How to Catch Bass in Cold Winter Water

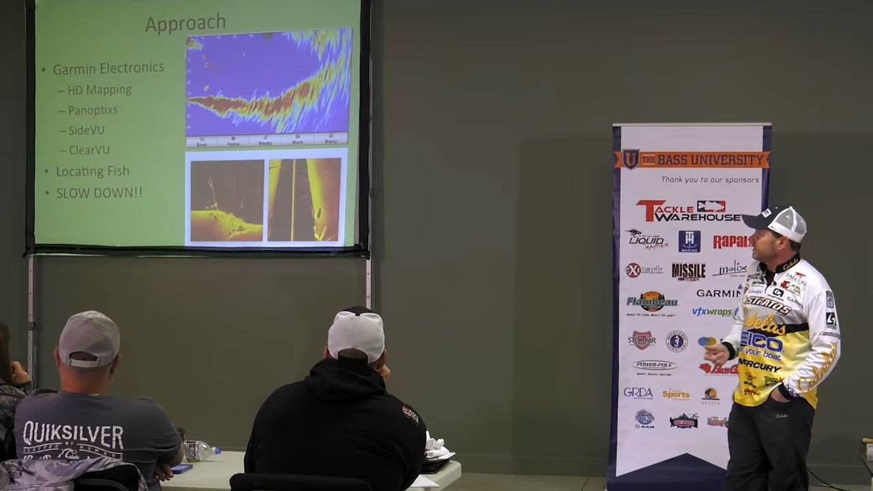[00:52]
growing up in the air I did, I grew up with the old flashers, you know, and it's evolved since then. 2D sonar, when it started gaining ground and really coming on the LCD units,
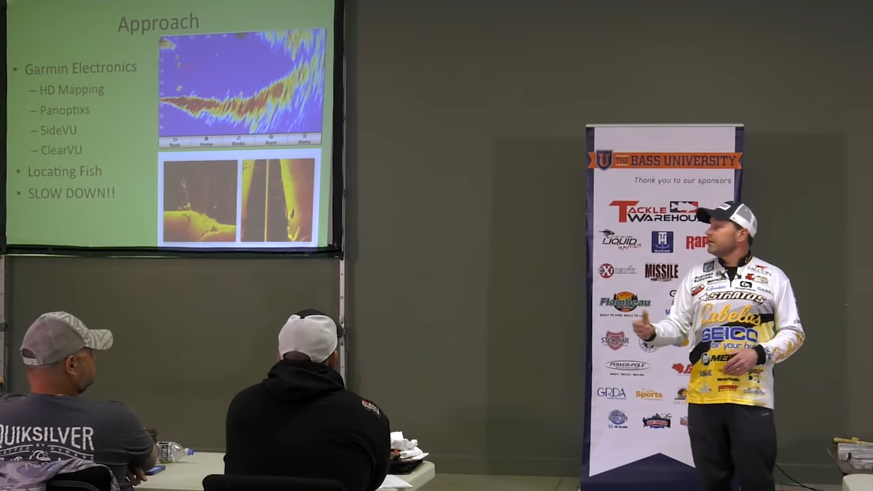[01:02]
I learned to read 2D sonar really, really well. The side imaging and the clear view down view, those things are still a little tough for me.
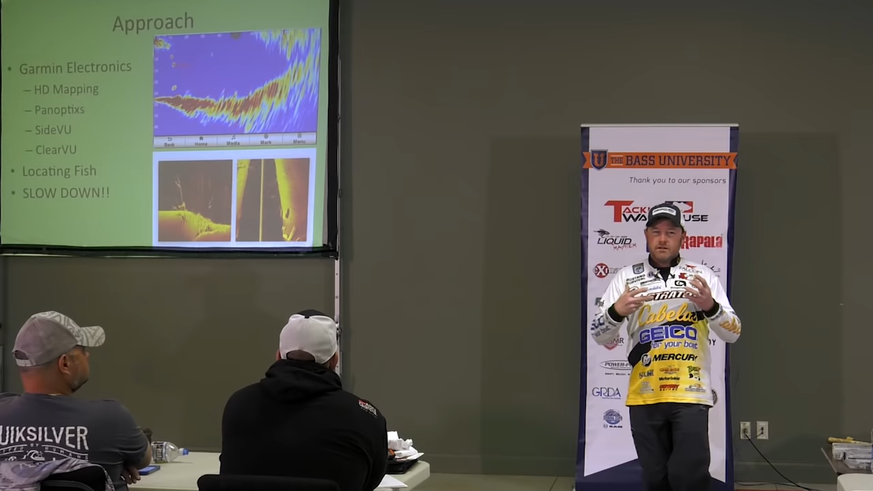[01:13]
I'm learning, but the 2D sonar is important,
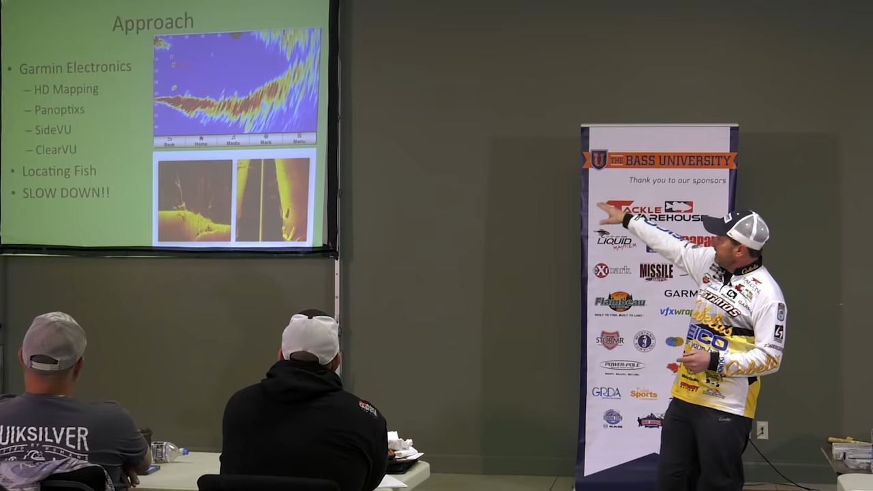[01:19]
and the view that you're looking at on the top of this screen is actually 2D sonar called pan optics looking forward.
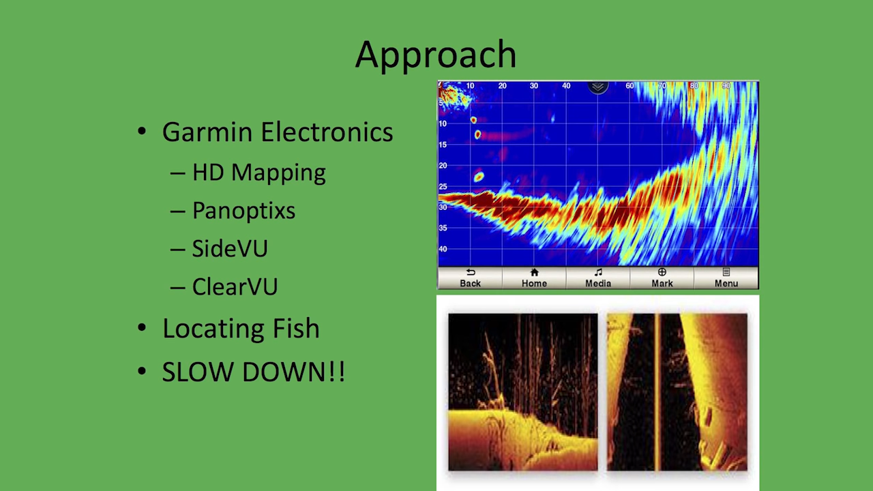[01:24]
So basically what I'm able to do now with the new pan optics is I can look out ahead of the boat up to 100,
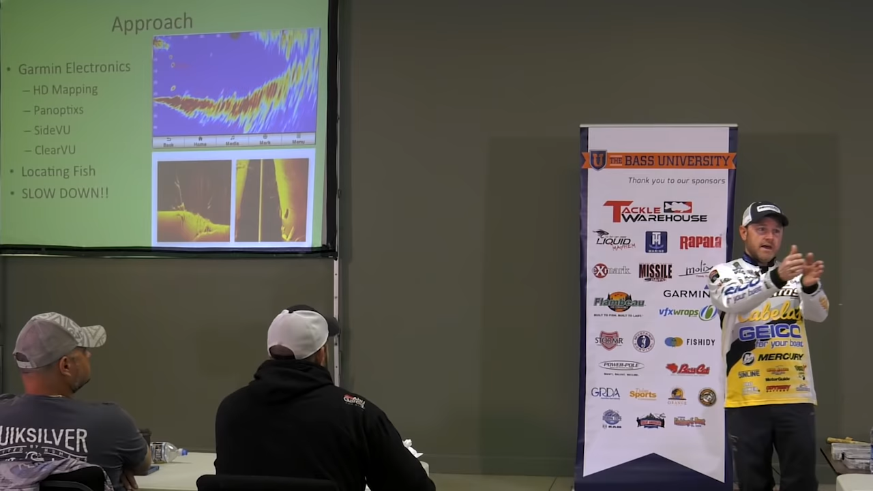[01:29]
125 feet and see everything that's out there. The thing that's cool about pan optics is I'm able to point that where I want to look.
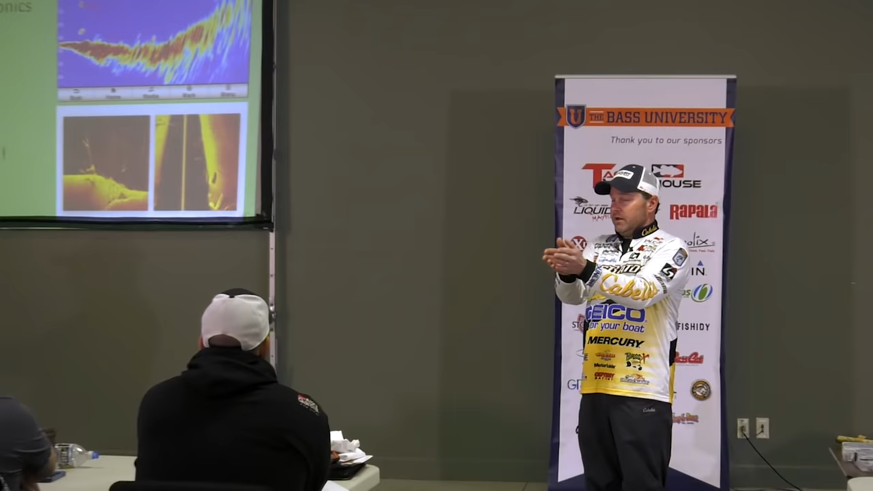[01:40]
It's shooting a 13 to 15 degree cone, and I know that wherever I'm panning my trolling motor, what I'm seeing is there.